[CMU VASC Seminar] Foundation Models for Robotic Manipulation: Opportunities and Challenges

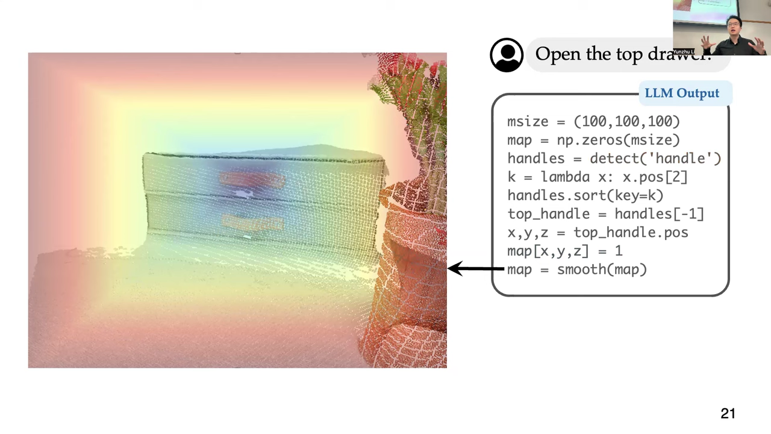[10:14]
And that value will be smoothed out over the entire 3D space to generate this affordance map that tells the robots where the end effector should go.
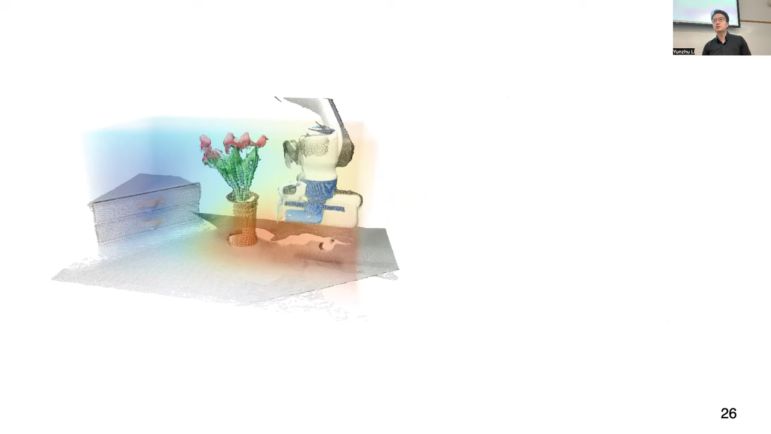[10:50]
And this smooths out constraint map and affordance map will be combined together with other like maps, like rotation map, gripper maps,
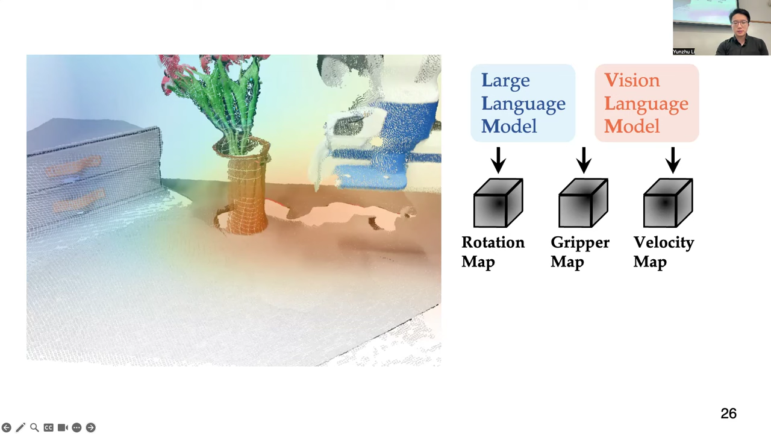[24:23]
The bounding box is detected over the 2D image, but because we have the depth cameras, so we can map that into the 3D space. And this is what enters the language. No. So the language model only takes in the language as input.
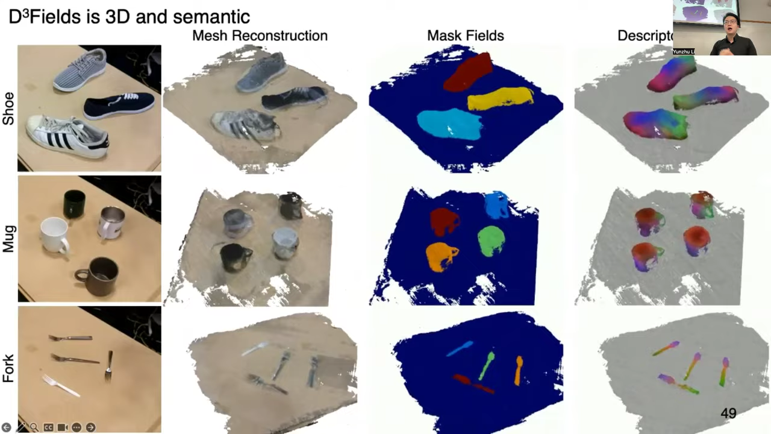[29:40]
The colorized like colon on the last shows like the 3D descriptor, the distribution of the descriptors over the RGB space, where the color are similar, meaning they are close into this within this descriptor space, when color are different, they are farther away in this descriptor space.
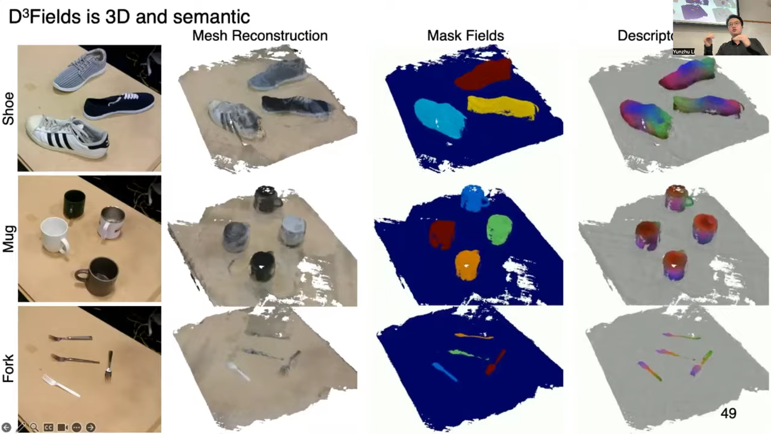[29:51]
You can see like the shoe tips and shoe heels are mapped into different colors, but the shoe tip of different shoes are mapped to the same color. Like using this kind of 3D descriptors, we can actually do some very interesting like curing, like dense curing experiments. Here, the task is given the reference image shown on the top left, there's a red dot here that will obtain a reference feature. And on the right, we are showing the activations when we compare the query features with the dense feature field.
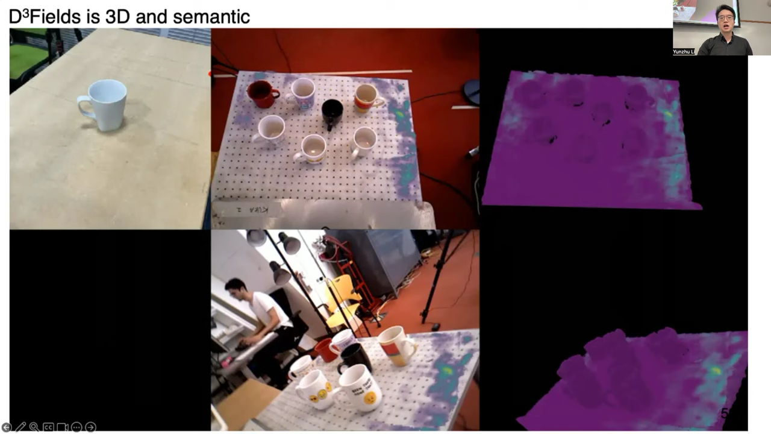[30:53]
One thing I want to highlight here is that there's no training at all in our systems. We just do zero shot aggregation of those information, and these types of generalizations comes for free. Here's another example shows some interesting properties of those representations.
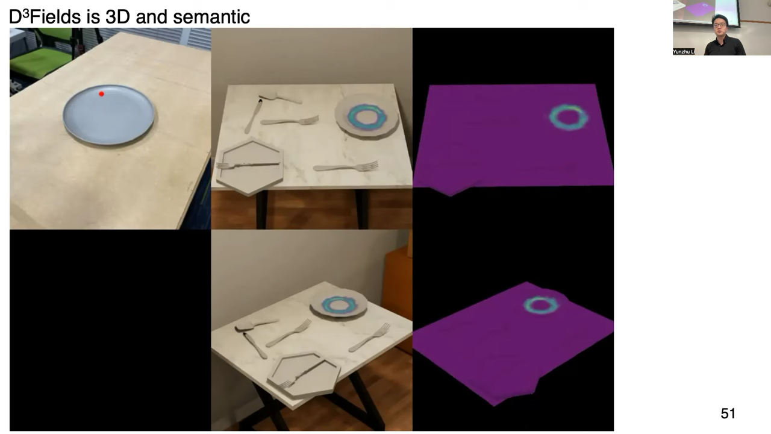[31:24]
And the third example I would say is actually rather interesting. If you place this dot onto the head of this fork, you will realize the head of the fork in the target image is light up. You will realize that target image and the input image, they are actually very different. Very different in terms of their context. And the target image is actually in simulations. Again, there's no training at all. So the representation automatically generalizes across simulations and the real world.
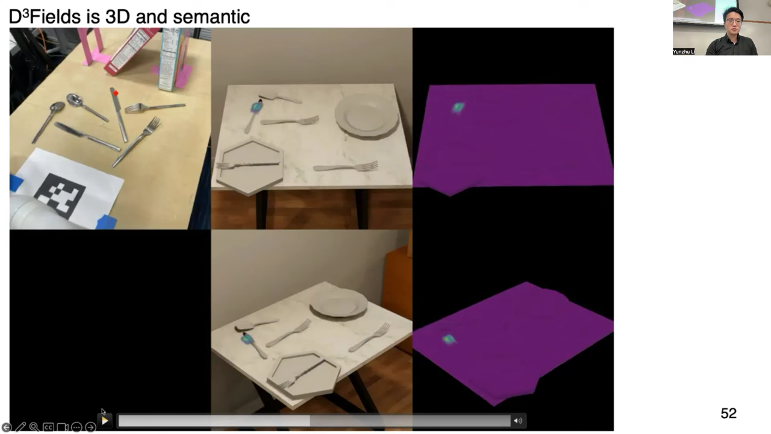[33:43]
And for example, if you move the dots into the head of the knife, also only the knife head will be light up. But as soon as you move the dots into the body of the knife or the body of other utensils will be light up. How would these results be different if somebody didn't aggregate in 3D, but just would fire dino between different viewpoints and just, you know, you have the query 2D points on the left and find the correspondence heat maps on the right. Yeah, what we found is that without this kind of aggregations, the results will be much less stable. Now we aggregate everything into this 3D space.
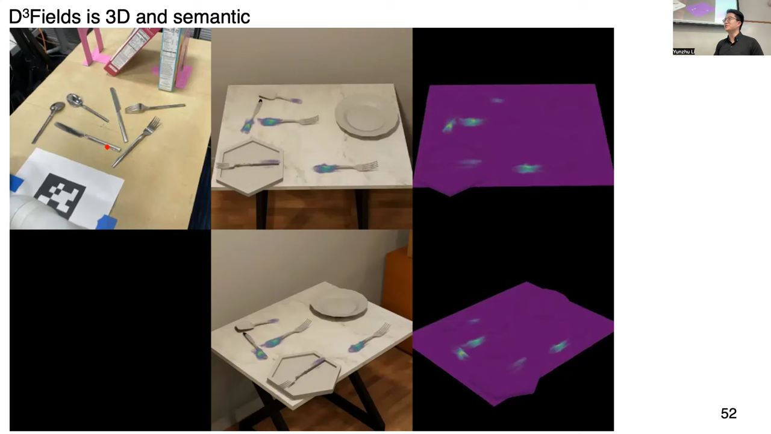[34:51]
I see, but it would be nice to show them side by side the aggregated and non-aggregated heat maps, right? Yes, you are right. We will add that type of results later when I'm showing some additional results. We have four viewpoints. Mm-hmm.
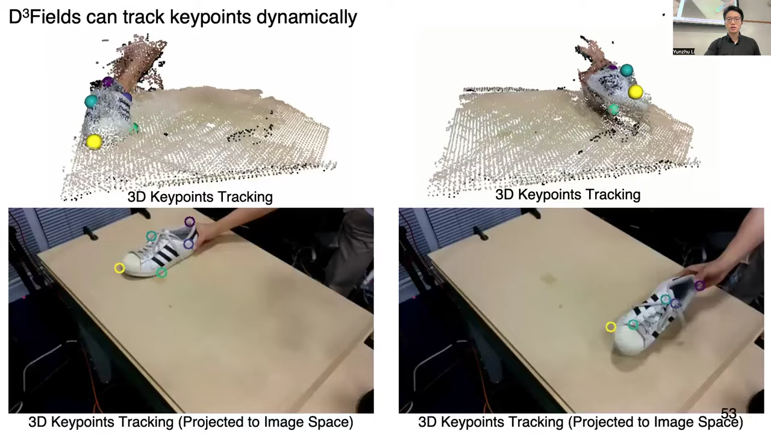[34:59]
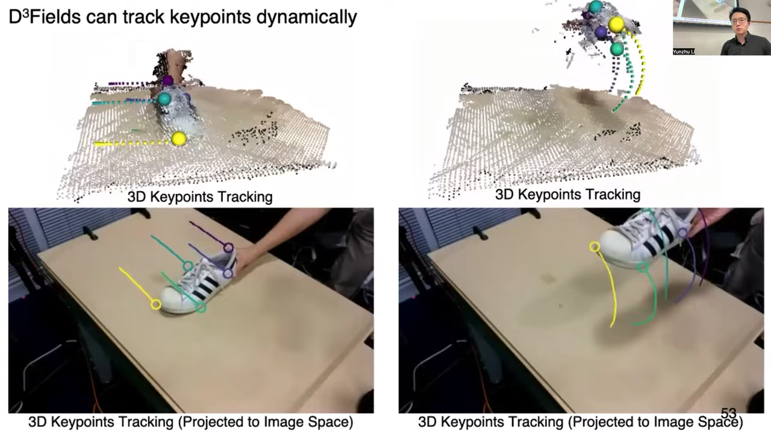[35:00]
Okay, and because we have this kind of like dense descriptors describing different parts of these objects, so we can actually not only do correspondence spatially, but we can also do correspondence temporally.
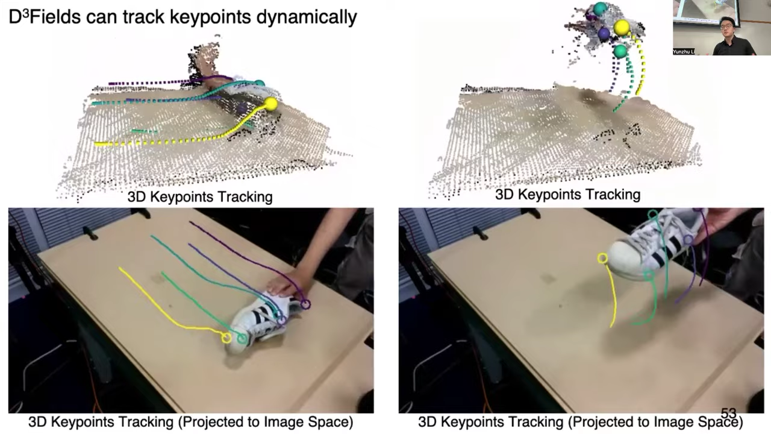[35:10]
Here I'm showing like you can select a few key points on the shoes. You can actually nicely track the movement of the shoes over time. So that gives some kind of dynamic properties and dynamic characteristics for the representations. And here I'm showing a representation that is simultaneously 3D, semantic at different levels of semantics,
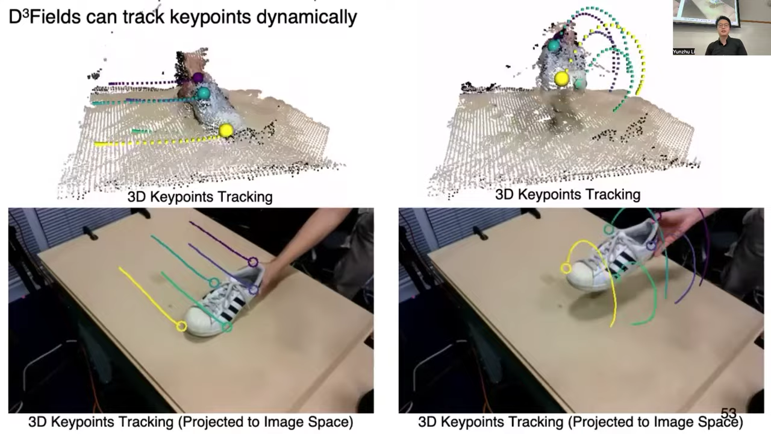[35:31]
abstraction levels, as well as the dynamic property of the representations. Now we can use these representations for some control tasks.